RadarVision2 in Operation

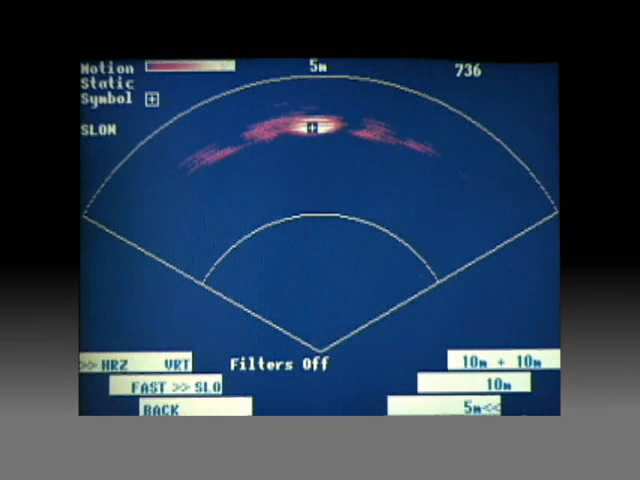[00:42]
The screen depicts a top-down view of the target relative to the radar operator. Motion contacts near the bottom of the screen are close to the operator, and contacts toward the top of the screen are farther from the operator. In this example, the target sits approximately 4 meters from Radar Vision 2.